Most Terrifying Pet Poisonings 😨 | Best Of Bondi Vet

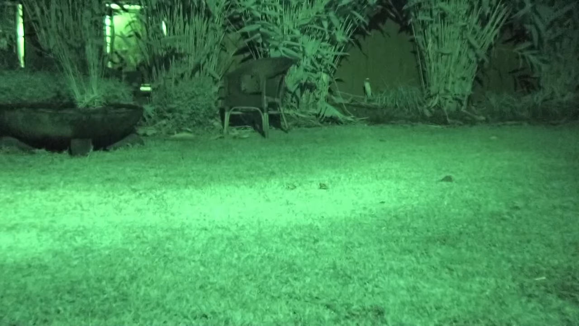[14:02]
I don't think they are because one just moved. Cane toads. Cane toads. So you've got cane toads hopping around your backyard at night, and now you've got Jack Russells.